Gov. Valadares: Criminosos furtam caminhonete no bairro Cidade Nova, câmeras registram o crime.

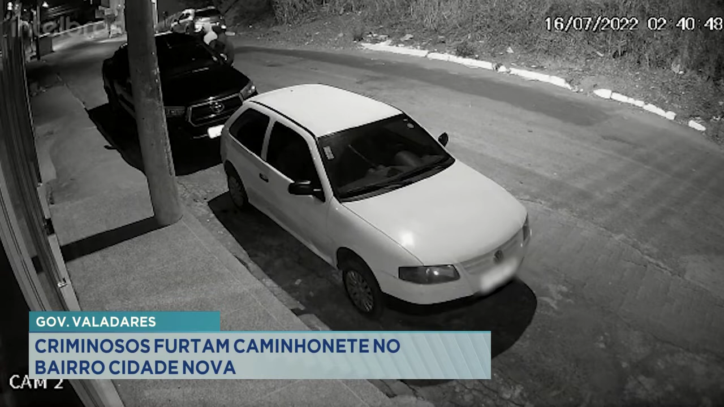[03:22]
na rua Martins Soares, onde eles levaram esse veículo durante a madrugada, chegaram calmamente, né?